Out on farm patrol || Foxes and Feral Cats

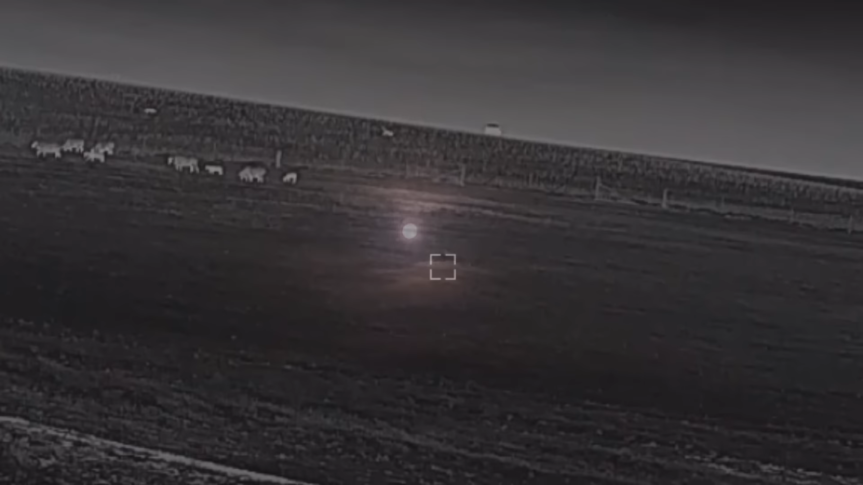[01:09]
I've got two foxes above the sheep running along that fence line.
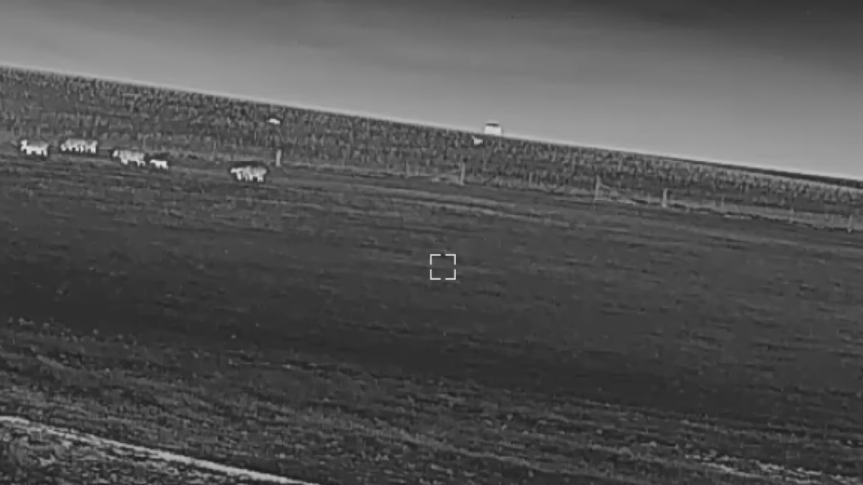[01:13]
See if I can close the distance and get a shot at them.
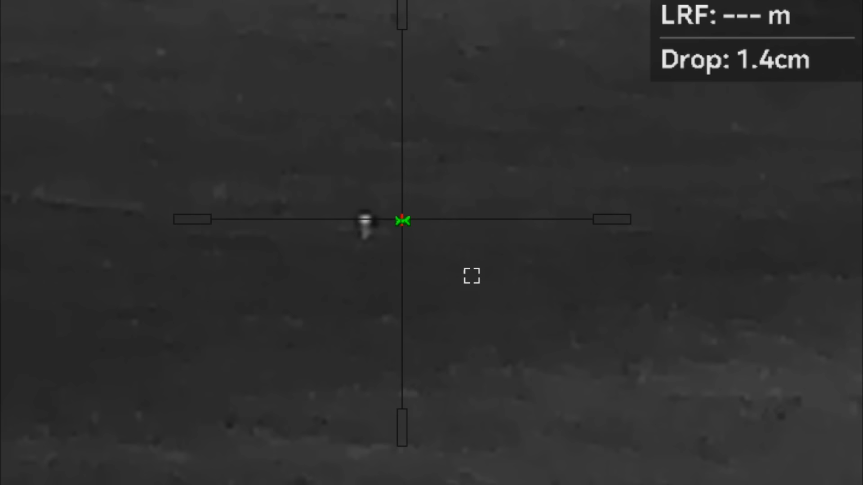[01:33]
Shit they're running around everywhere. You caught that.
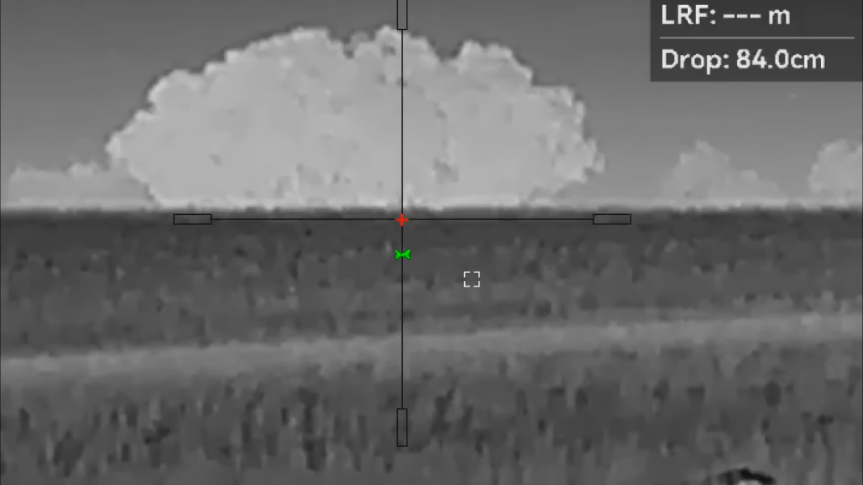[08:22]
460 meters and he has been smoked.
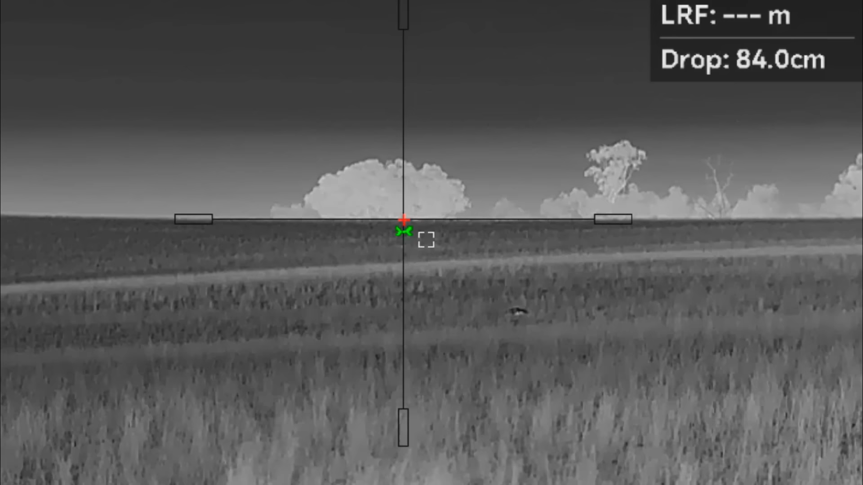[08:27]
Slight change of plans we've come back out to the place we shot on last night because there were so many foxes around the farmer has asked us to come out and spend a couple of hours here just looking over this main mob of views.